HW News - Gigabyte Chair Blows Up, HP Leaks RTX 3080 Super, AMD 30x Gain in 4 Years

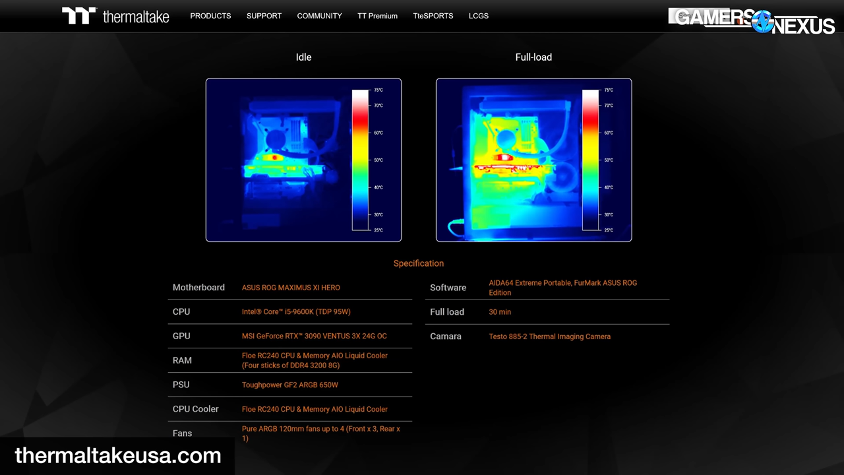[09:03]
and now they're at least using a scale of something like 23 to 25 to 70 C between their comparison before and after images. So that's a start.